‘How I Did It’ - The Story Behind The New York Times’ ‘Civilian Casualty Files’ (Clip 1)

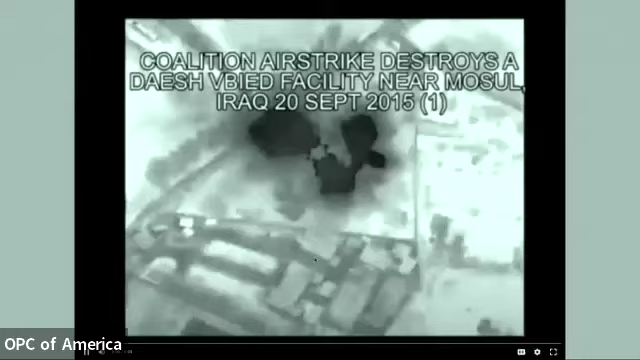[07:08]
And, you know, you can see these incredibly precise
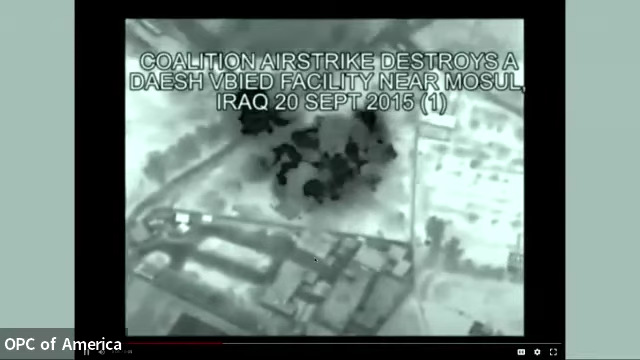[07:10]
videos of different targets that we were hitting, in this case, a car bombing factory, a VBIED factory.
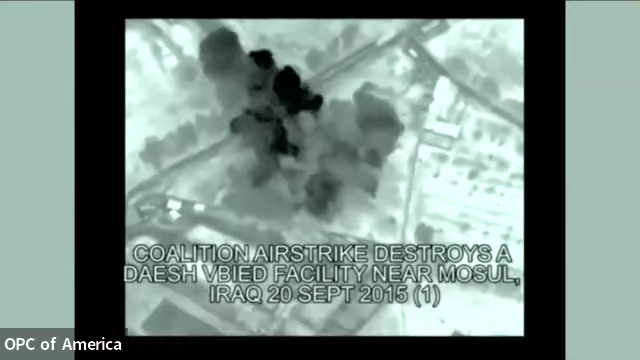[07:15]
And you could see with such incredible detail what that factory looked like before,
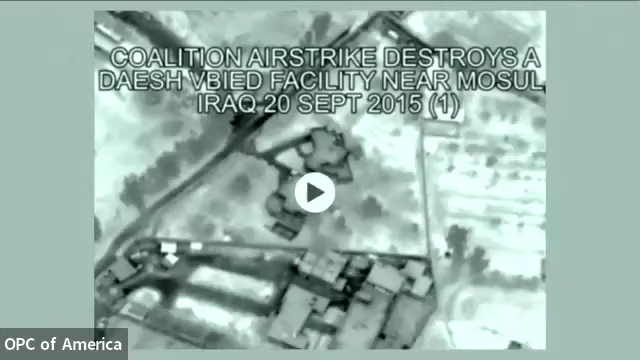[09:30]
was that these were the homes of Basim Razo and his brother Muhammad.